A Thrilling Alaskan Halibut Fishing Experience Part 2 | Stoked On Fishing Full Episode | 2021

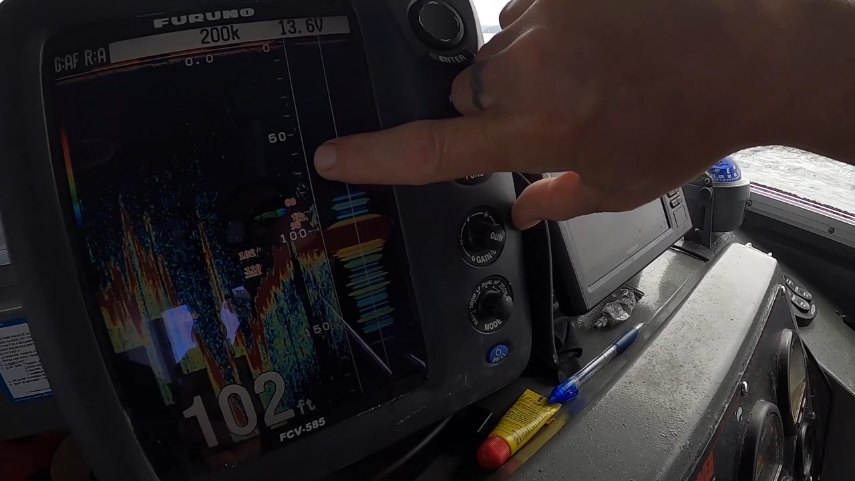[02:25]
On screen: depth 102 ft
Down on the bottom, these are going to be yellow eye, wing cod, stuff like that, which we're not allowed to keep this year.
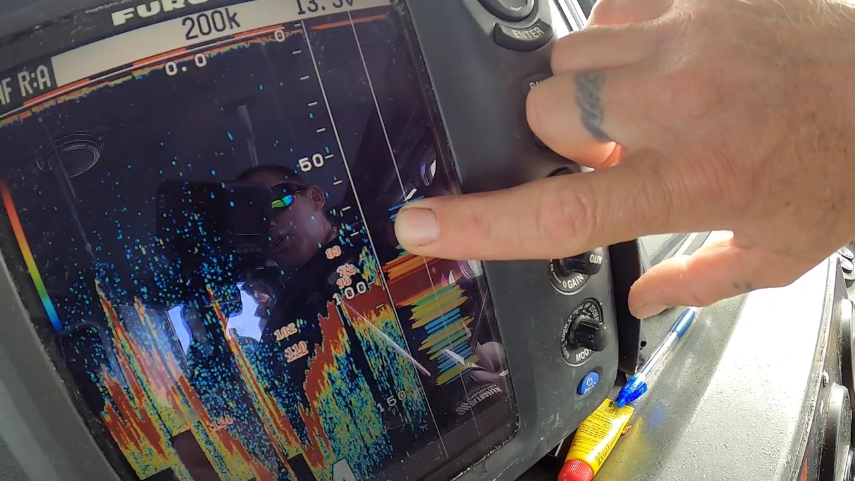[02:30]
So we're trying not to have any of that bycatch, but you guys are good to go. There are tons of fish down there.